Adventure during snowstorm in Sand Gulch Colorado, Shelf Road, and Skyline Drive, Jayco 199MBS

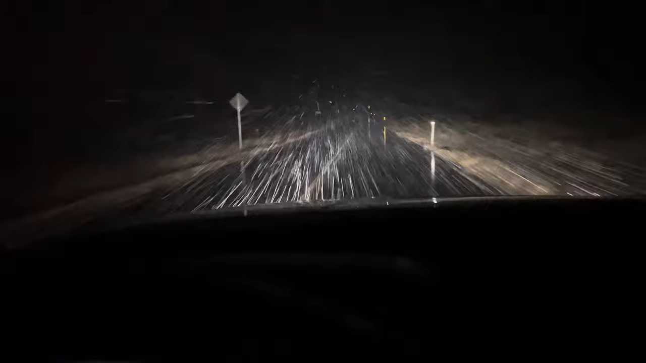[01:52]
We thought it was a Supermax, but this is some nasty weather. We're still heading south, stealth camping in Colorado, out here.